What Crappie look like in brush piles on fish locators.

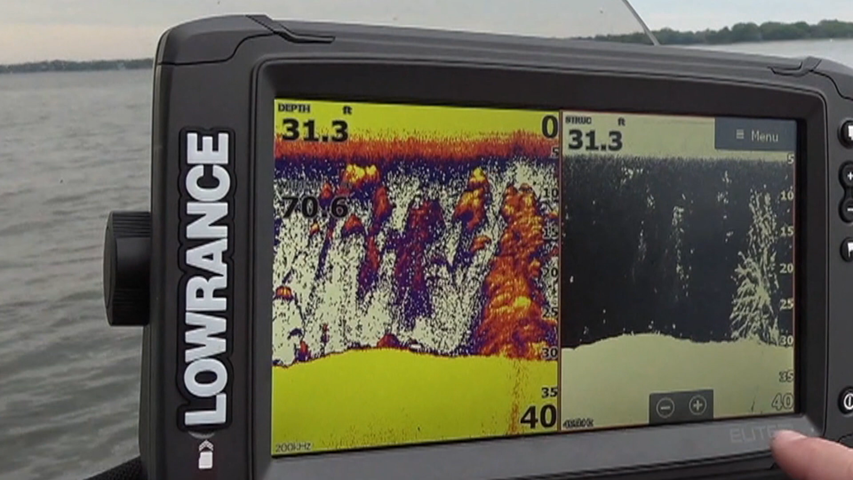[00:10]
On screen: depth 31.3 ft
hey everybody Jeff with flea fly and one of the questions that we get asked the most is how do you find crappie in brush piles and what do they look like and what do you do when you find a brush pile what's it supposed to look like well when you drive your boat over a brush pile it draws out kind of like you see here in color and then it also draws a brush pile out like you're looking at one here on down view or down scan so I would recommend learning how to use both of these technologies you can very easily see the crappie off to the left of the brush pile on the color screen
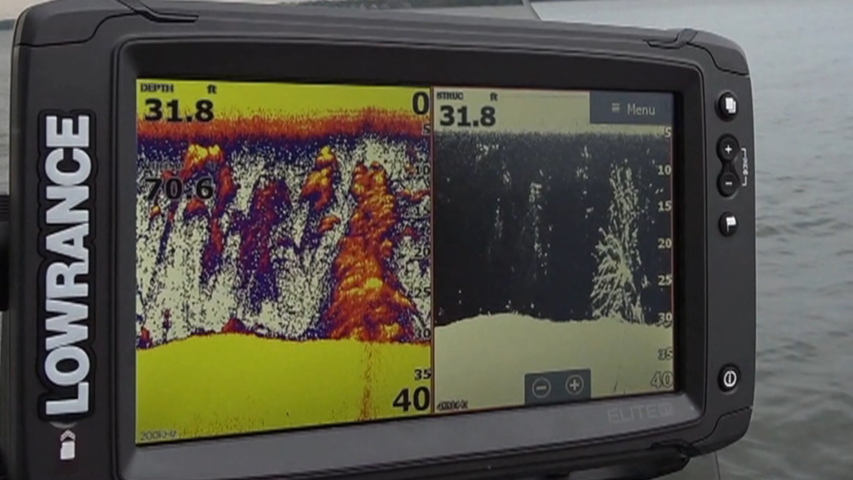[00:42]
On screen: depth 31.8 ft
but that down scan gives you a lot more detail when you're looking for crappie in the brush now once you find the brush pile you have it located this is what your brush pile looks like when you're actually setting on top of it now when you're setting on top of it you got to remember that the ping from the sonar is constantly tapping
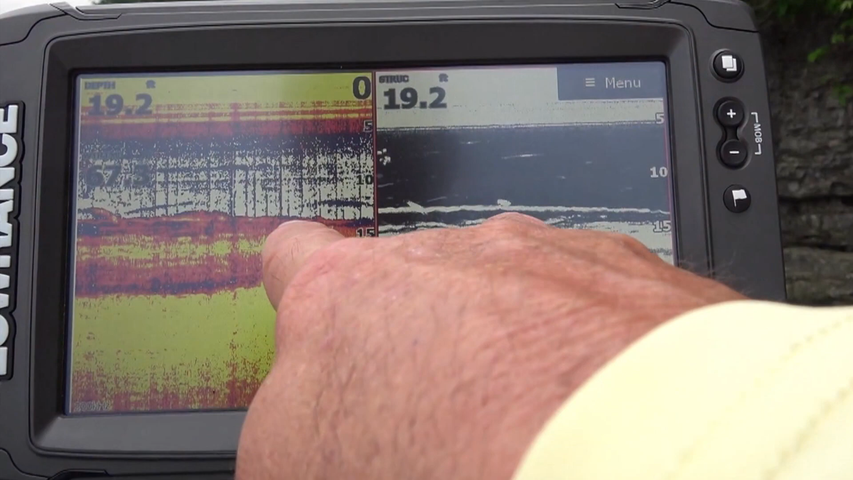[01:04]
or constantly hitting on the bottom and it's hitting on the brush
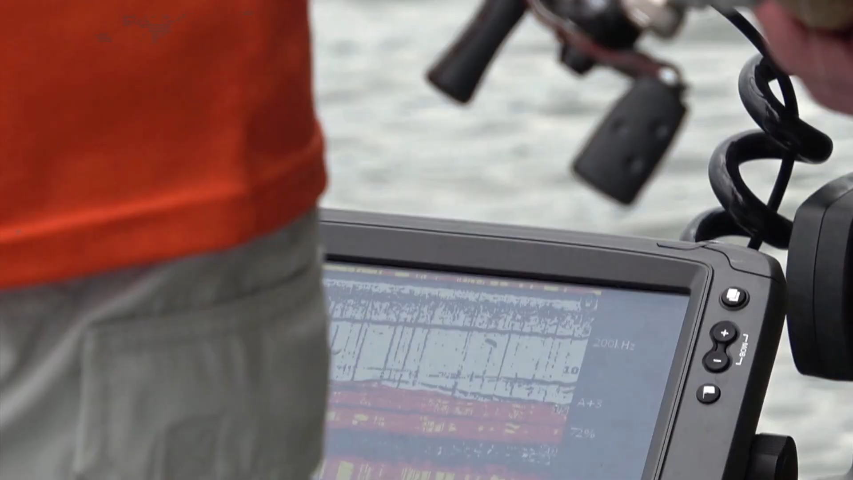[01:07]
that's what makes fish look like long lines on your locator that's what makes
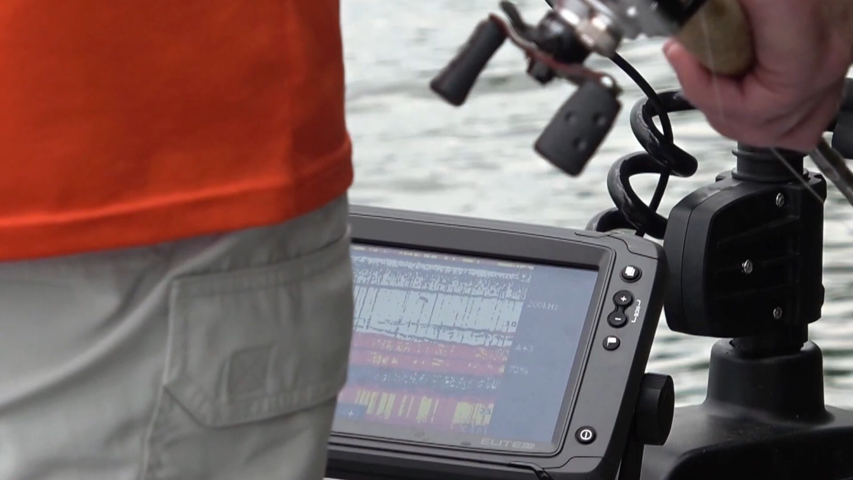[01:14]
limbs look like long lines on your locator and
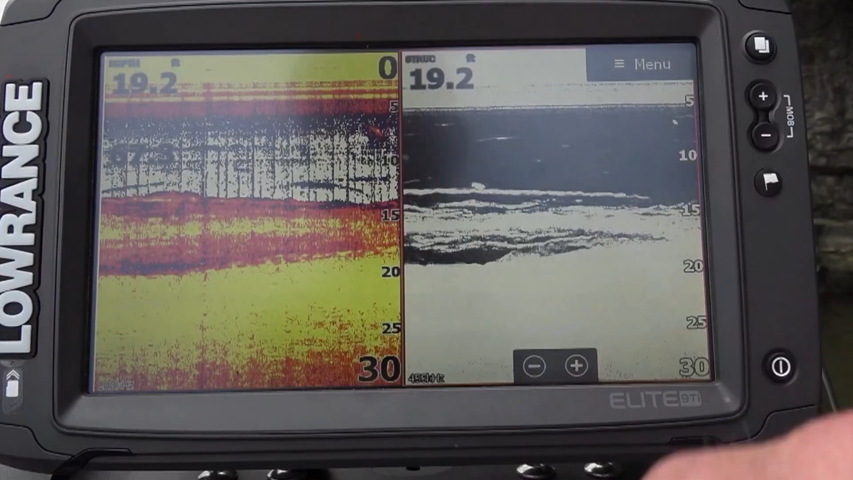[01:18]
that's what the big
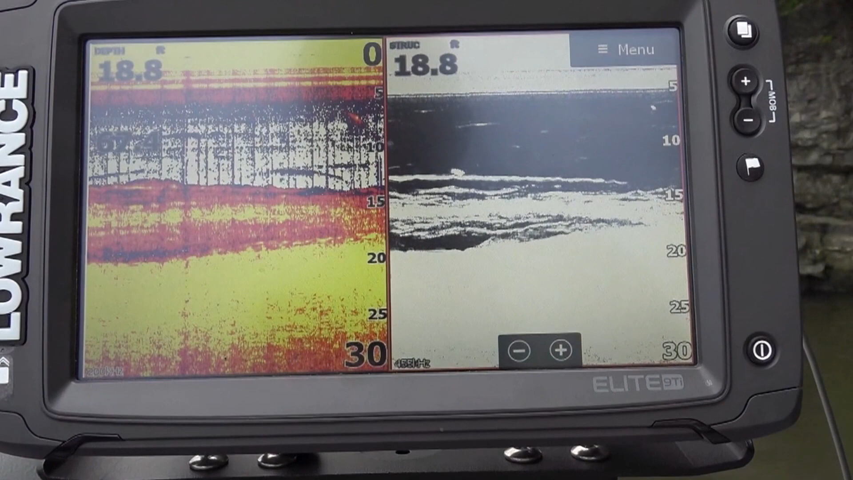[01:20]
portion of the brush will look like on your locator if you look at the top of the screen you can see some spots that come through there now those are fish that actually swim
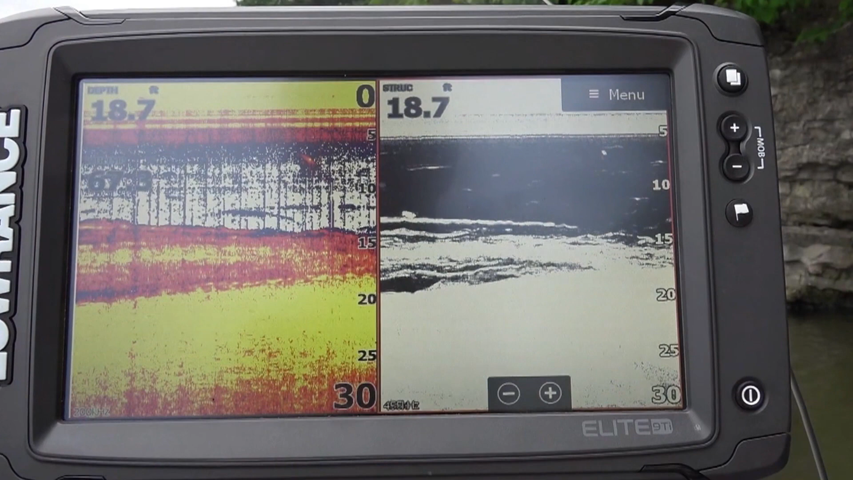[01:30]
through the cone of the sonar as it was sending the pings down there but the brush is stationary so it is going to get drawn out as long lines